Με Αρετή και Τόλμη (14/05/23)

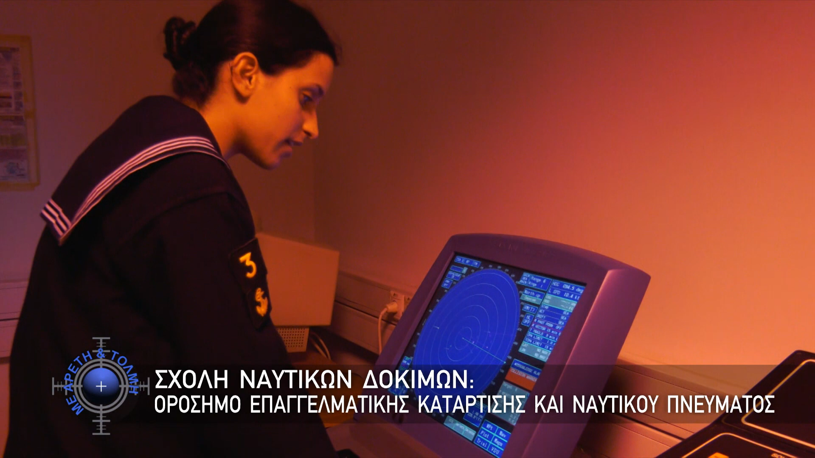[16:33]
0,6 κόμβους, πορεία 289, CPA 0,2 ναυτικά.
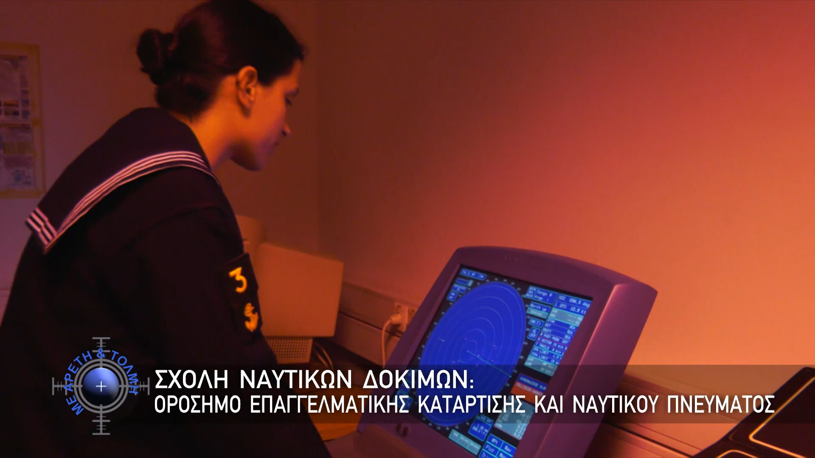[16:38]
Ακολουθώντας τις σύγχρονες μεθόδους εκπαίδευσης, η Σχολή Ναυτικών Δοκίμων είναι εξοπλισμένη με προσωμιωτές ναυτιλίας και προσωμιωτές ηλεκτρονικών χαρτών.